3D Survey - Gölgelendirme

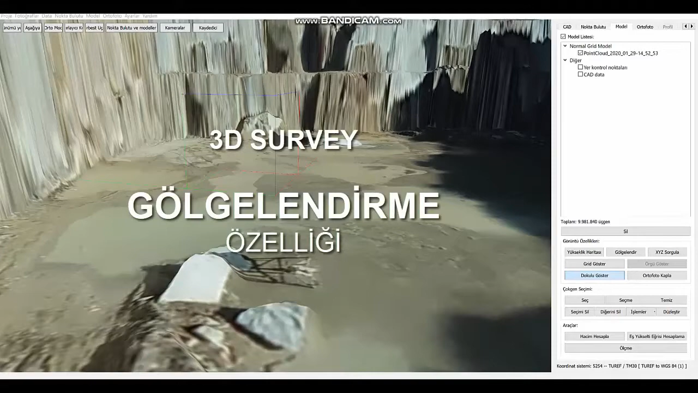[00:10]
Herkese merhabalar Bugün sizlerde 3T surveyで Yeni eklenen özelliklerden Gölgelendirmeye bakacağız Gölgelendirme adından da anlaşılacağı gibi Sağda gözünüzle görüp Algılayamadığınız
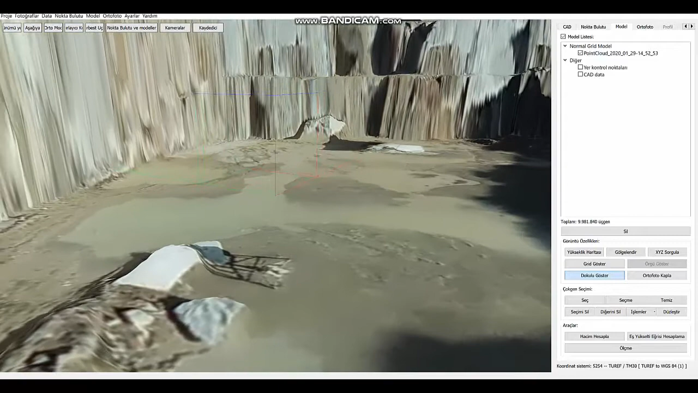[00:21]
yükseklikleri Veya çukurluklarda Gölgelendirme yaparak Algılamanızı detaylı analiz yapmanızı sağlıyor İşte gördüğünüz gibi bastığınız anda sahada şu
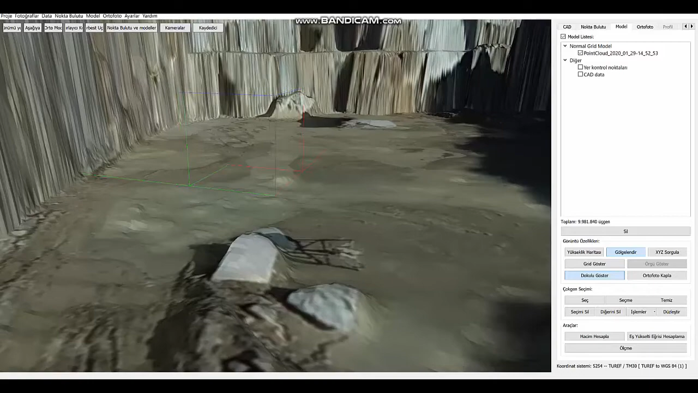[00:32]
taraflarda oluşan yükseklik veya çukurlukları bu şekilde ayırt edebilirsiniz.